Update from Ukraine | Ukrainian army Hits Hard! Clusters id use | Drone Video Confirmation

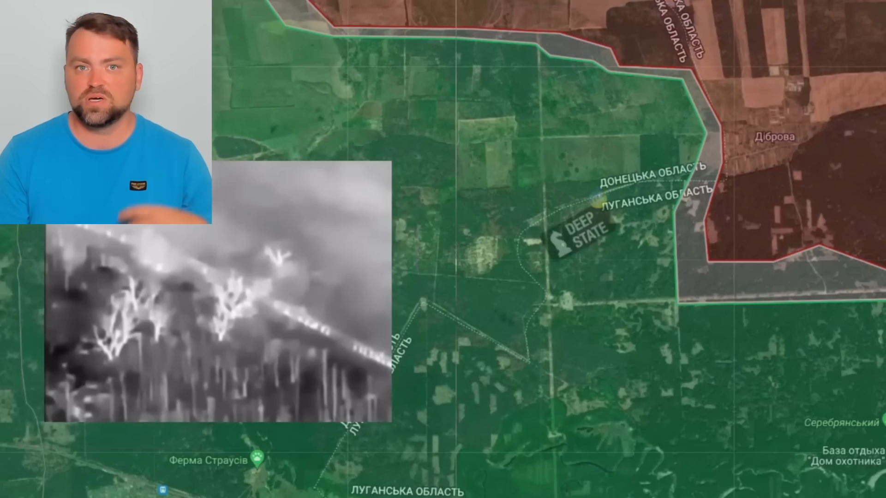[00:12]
unsuccessfully we even have the drone video it was filmed on the thermal camera so it happened during the night time russia tried to offense with a lot of the infantry i
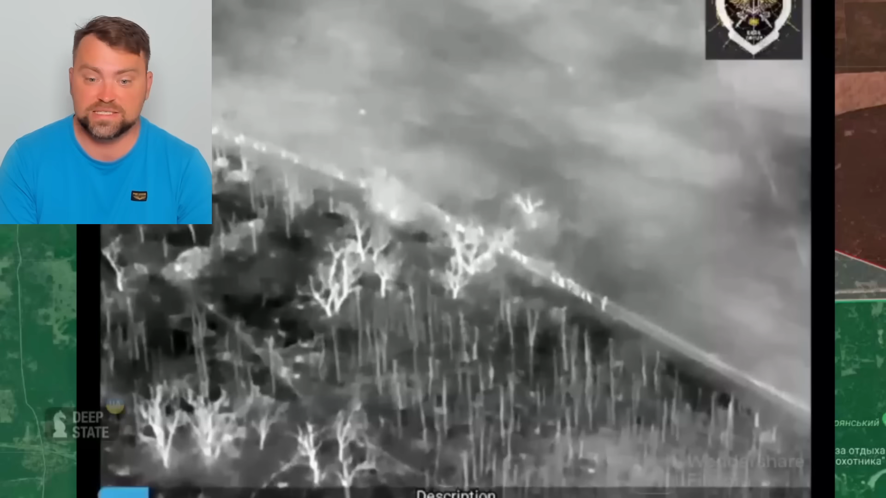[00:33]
wonder if you are able to see it on the screenshot but there are around 50 persons unfortunately i cannot show you the full video on this platform for it please check out my telegram channel so what ukraine did to demolish or ambush this russian convoy let's say the ukrainian army used the cluster munition that we obtain or start to obtain from the united states of america you see all of those shots are from the small some sort of the grenades that disassemble in the skies and hit the ground again it shows the effectiveness of clusters i told you that ukraine is going to use the cluster munition just on the front lines and not against some sort of the villages or towns just on
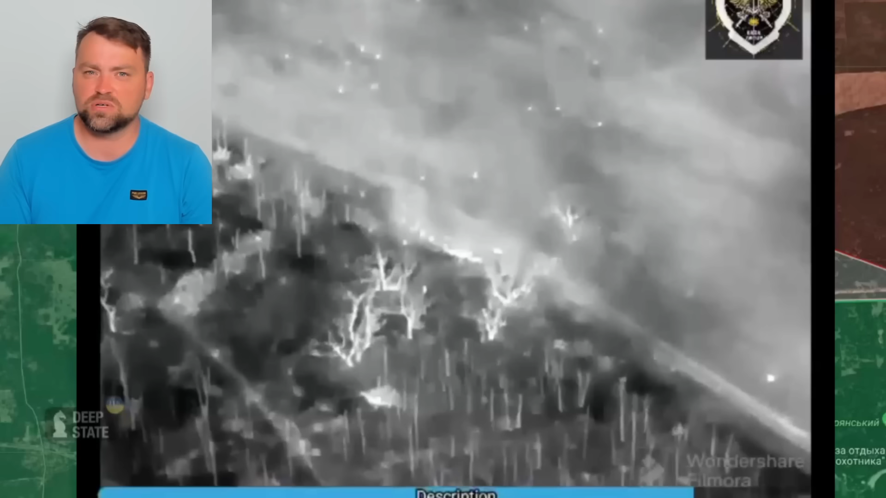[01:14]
open fields against the russian infantry armor vehicles and the russian defense lines the trenches however i saw one more video today and the cluster munition is not that effective against trenches i thought it would be much better